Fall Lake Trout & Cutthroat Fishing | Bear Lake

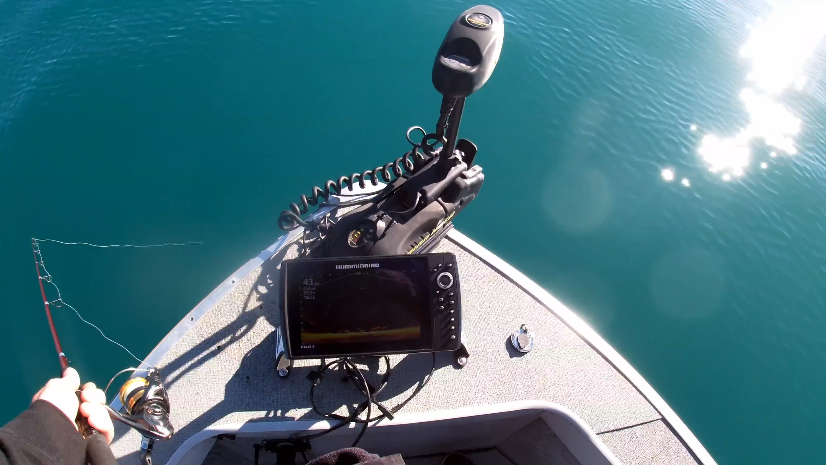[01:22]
I'm gonna say those are whiteies. I don't know. Hard to tell. Oh, I got one engaged on me. You see that? Got him. Oh, I had him. Had one. Had it in his mouth. I still got him. Ready?
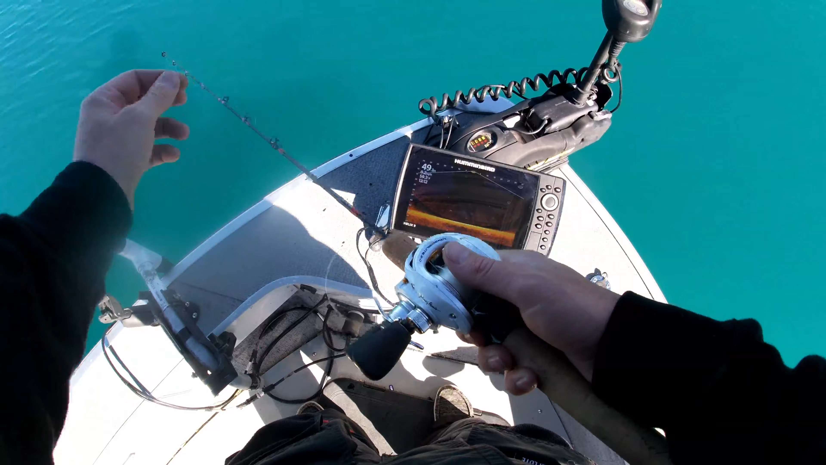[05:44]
Dang it. Dude, he came in like a missile. Oh, he's back on you again? Oh. Yep, yep, he's on your, one of yours.
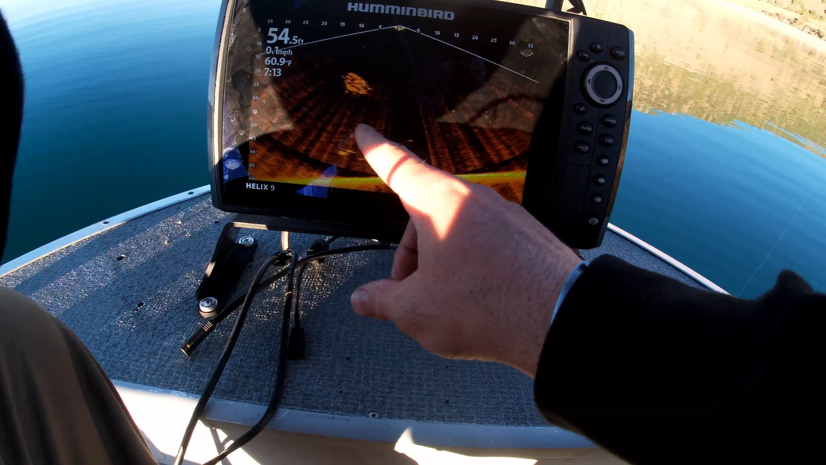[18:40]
On screen: depth 54.5 ft, water 60.9°F, speed 0.1 mph
Bait fish, trout around, and just not biting our crap.